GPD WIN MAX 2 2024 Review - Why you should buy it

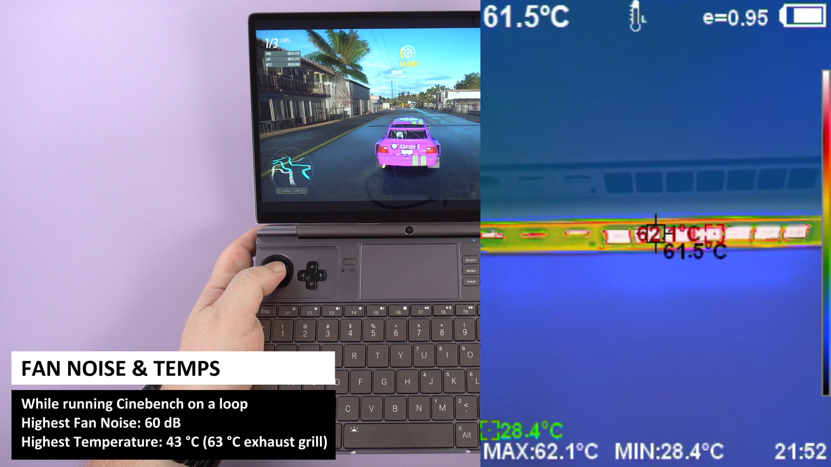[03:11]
On screen: spot 61.5°C, max 62.1°C, min 28.4°C
63 degrees C on the exhaust grill we will now perform some system benchmarks and use the results to compare against the